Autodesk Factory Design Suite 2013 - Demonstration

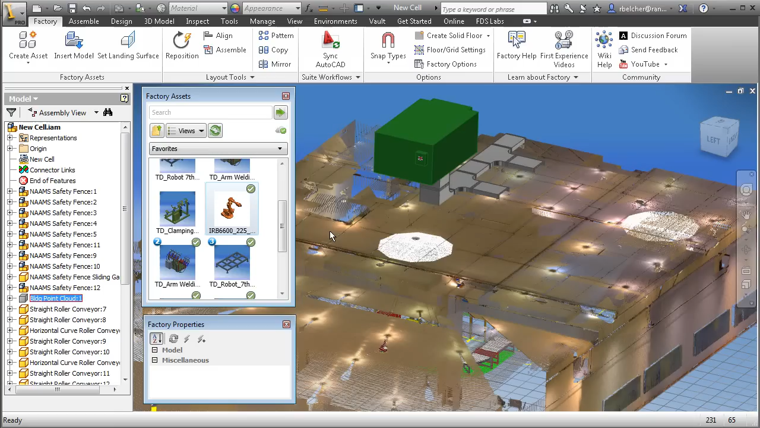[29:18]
can be created with a laser scanner we've got a